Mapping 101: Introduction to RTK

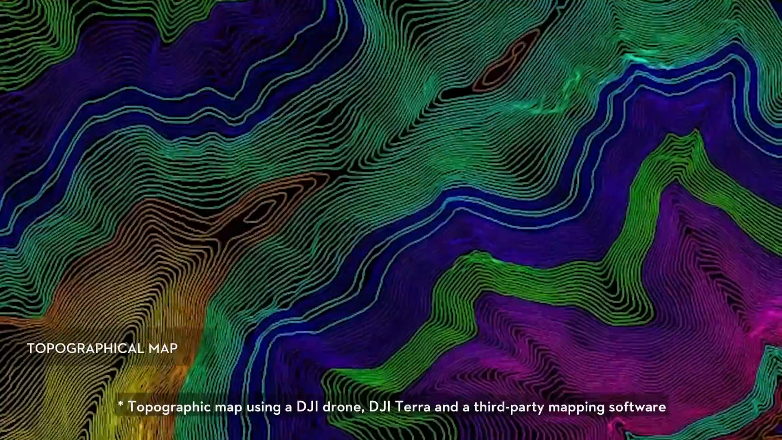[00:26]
This data set has been collected using DJI enterprise equipment and processed through DJI Terra,